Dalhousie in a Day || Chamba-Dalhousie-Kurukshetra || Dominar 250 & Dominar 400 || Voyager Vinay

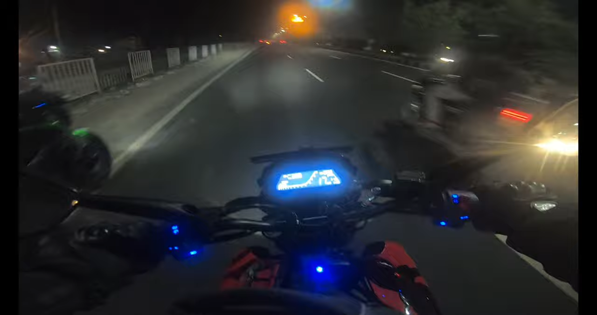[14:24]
टाइम हो रहा 9:36 और बाइक चल चुकी है 2355 और रोड यहाँ पे बहुत ज़्यादा स्मूथ है, बहुत अच्छी है, देखने की ज़रूरत नहीं पड़ रही है, बहुत अच्छी बाइक चल रही है। इसीलिए पठानकोट के बाद से नॉन स्टॉप हम लोग ने 193 किलोमीटर कर दिया था।